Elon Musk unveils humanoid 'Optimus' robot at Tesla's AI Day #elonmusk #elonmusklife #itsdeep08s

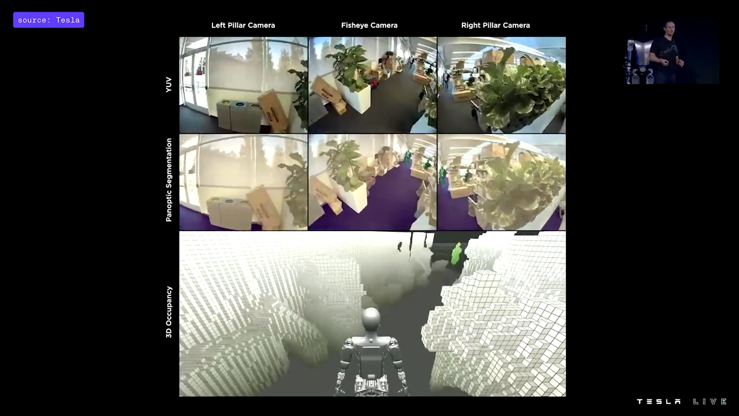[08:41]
It's exactly the same occupancy network that we'll talk into a little bit more details later with the autopilot team that is now running on the bot here in this video.
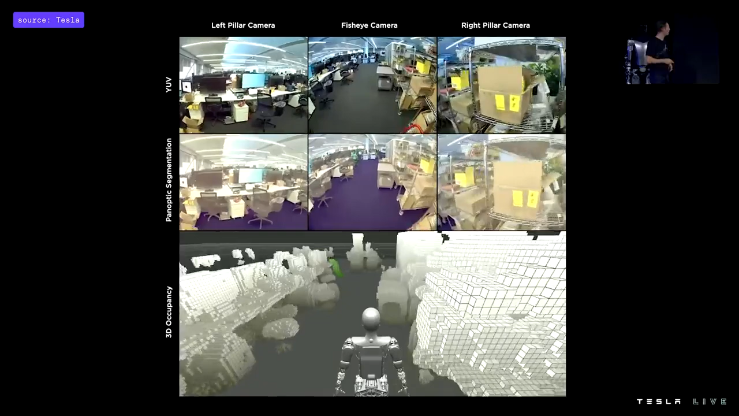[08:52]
The only thing that changed really is the training data that we had to recollect.
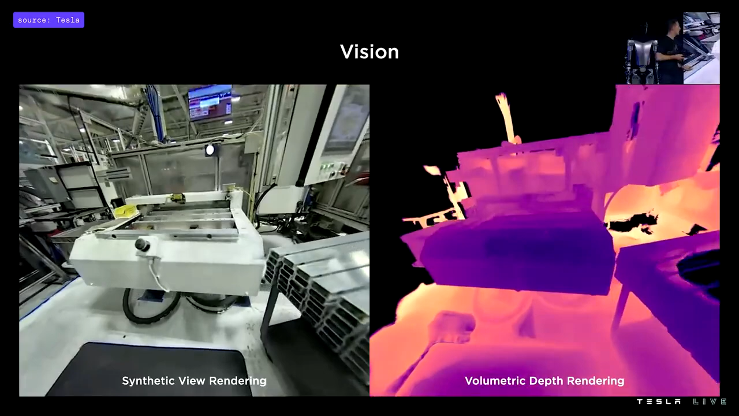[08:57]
We're also trying to find ways to improve those occupancy networks
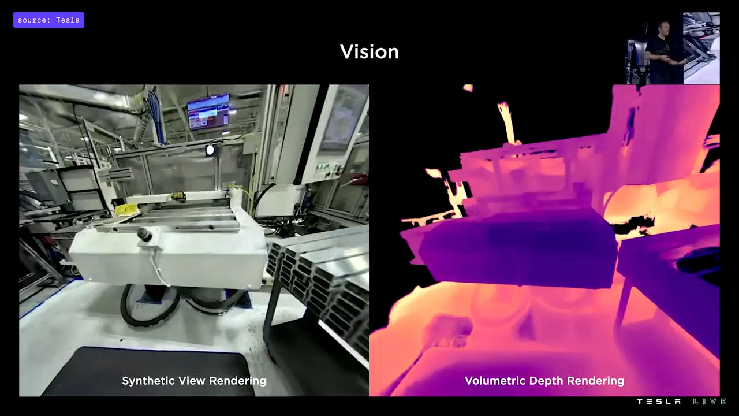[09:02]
using work made on neural radiance fields to get really great volumetric rendering of the bot's environments. For example, here, some machinery that the bot might have to interact with.
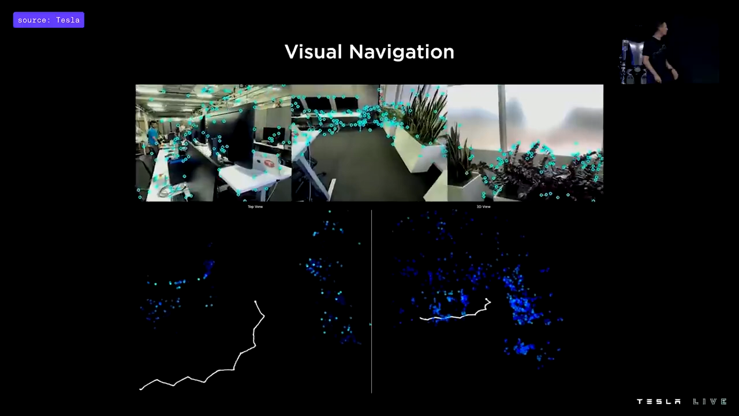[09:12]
So we've been training more neural networks to identify high-frequency features,
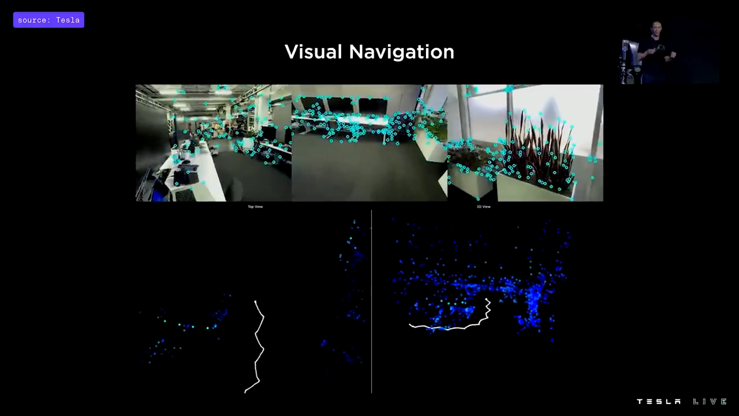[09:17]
key points, within the bot's camera streams and track them across frames over time as the bot navigates with its environment.
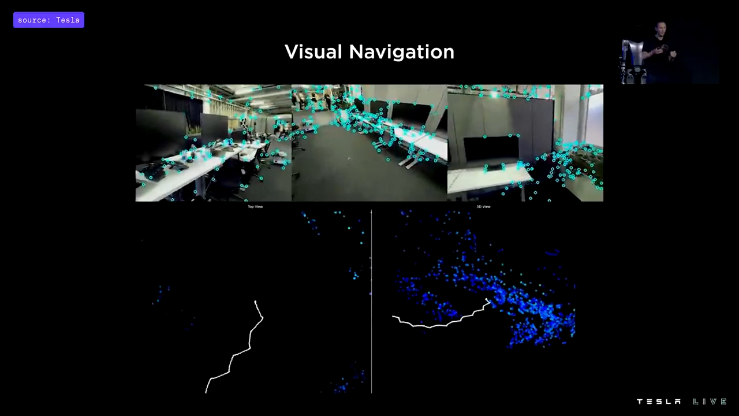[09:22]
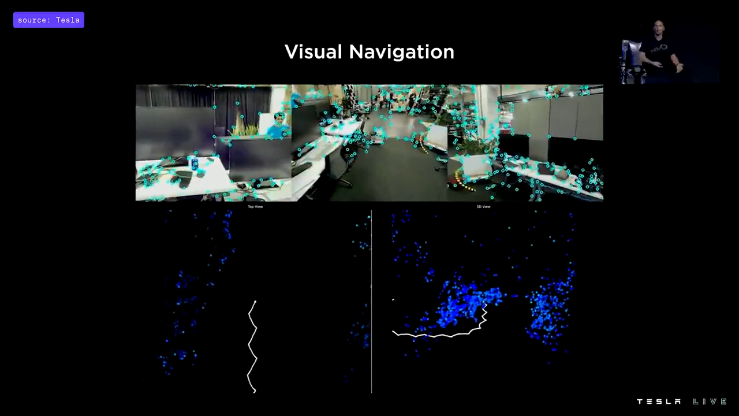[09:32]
And this is a video of the motion control code running in the autopilot simulator